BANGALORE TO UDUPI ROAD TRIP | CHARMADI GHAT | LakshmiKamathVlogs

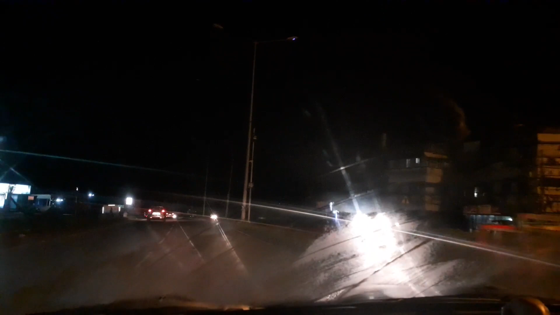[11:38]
So we'll be reaching my place in another 5-10 minutes.
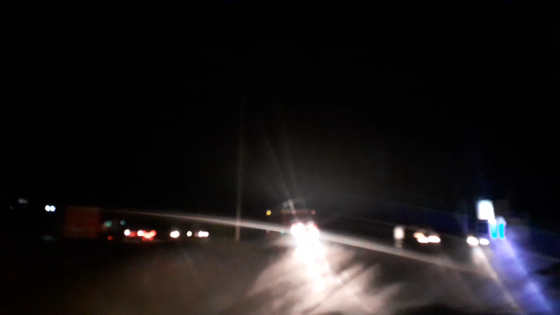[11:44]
This is the entrance of Udupi. You see that Gopura? Not GoPro.